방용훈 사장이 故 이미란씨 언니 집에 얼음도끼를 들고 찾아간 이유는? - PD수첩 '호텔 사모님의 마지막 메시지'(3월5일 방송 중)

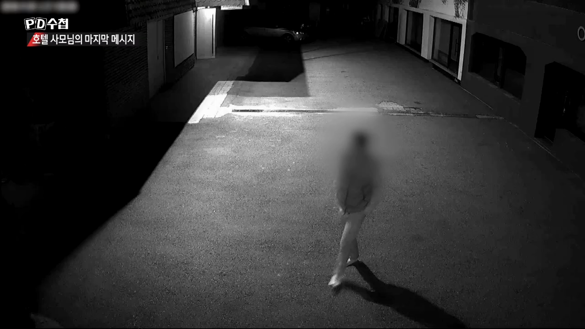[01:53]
미란 씨의 큰 아들이 이모 집 앞을 맨발로 서성입니다
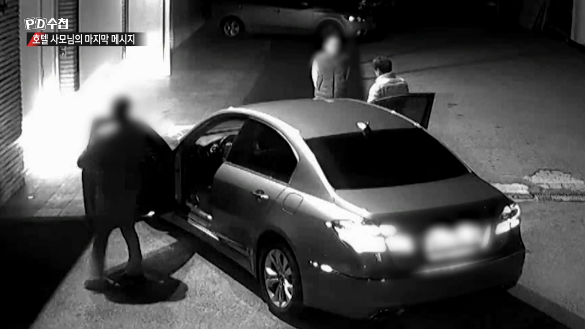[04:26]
집 앞 CCTV 화면에는 박용훈과 그 아들의 모습이 또렷하게 담겨 있었습니다
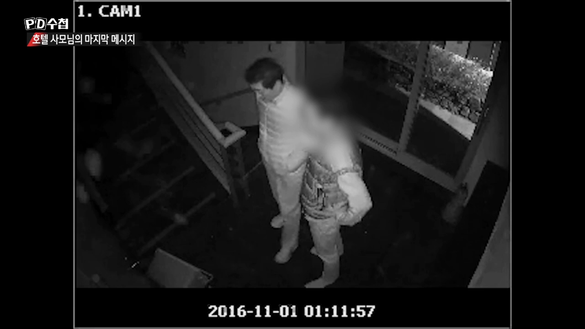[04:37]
둘이 집 안에 들어와 어떤 행동을 저질렀는지 신고 당시 경찰들도 분명히 봤습니다
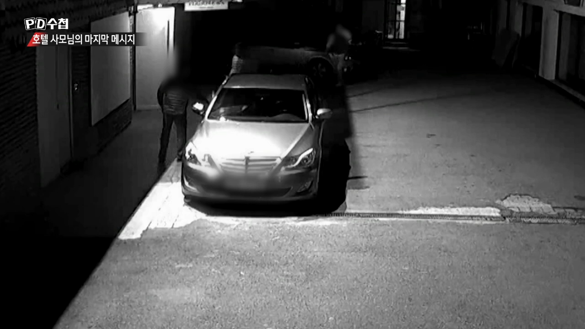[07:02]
범행 시작 약 10여 분 후에 그들은 떠났습니다